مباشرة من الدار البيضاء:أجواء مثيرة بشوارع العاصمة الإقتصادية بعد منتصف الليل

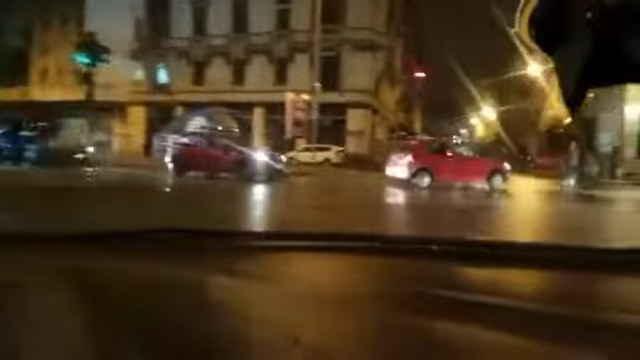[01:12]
أهلا وسهلا بكم متابعين قناة شوف تالي. في هذا البشير جديد من مدينة الدار البيضاء، أجواء غريبة بعد منتصف الليل تزامنا مع التساقطات المطرية اللي عرفتها العاصمة الاقتصادية مساء اليوم. اللهم الحمد لله التساقطات المطرية اللي عرفتها جل مناطق المملكة.
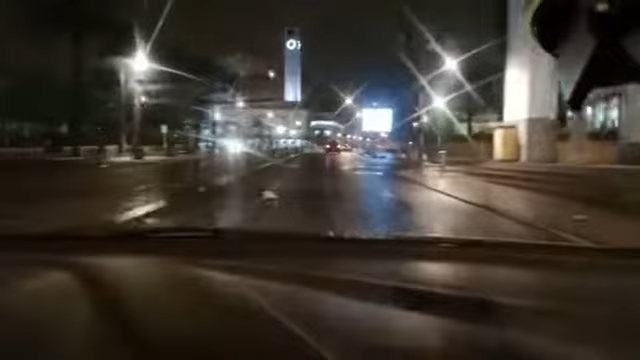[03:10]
تتابعنا الآن تتواجد بالضبط في الشارع الحسن الثاني أحد أكبر
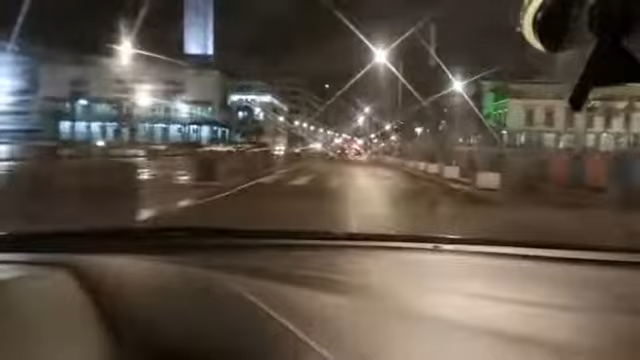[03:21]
صوابع العاصمة الاقتصادية، وتشوفوا أنه خاوي من هذه الحرارة تزامنا مع هذه موجة البرد القارس وهذه التساقطات المطرية اللي عافتهم مدينة الدار البيضاء. تتابعنا كما شفت اليوم في هذا المباشر الليلي طلبوا من الناس السائقين ومن السائقين المهنيين